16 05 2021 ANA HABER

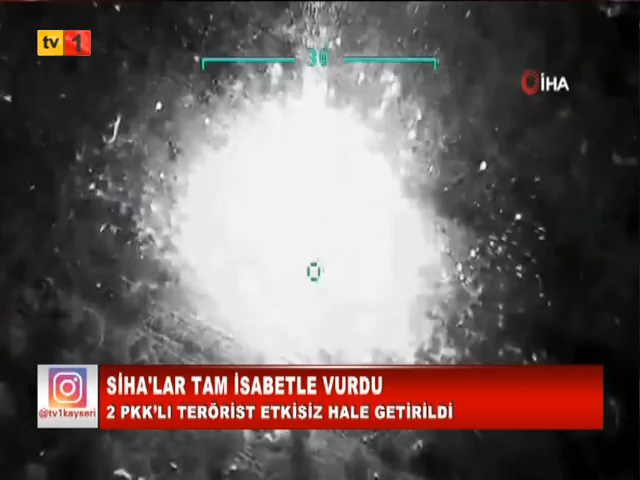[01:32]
Bakanlıktan yapılan açıklamada teröristler için SİHA'larımızdan kaçış yok başlığıyla yapılan paylaşımda Irak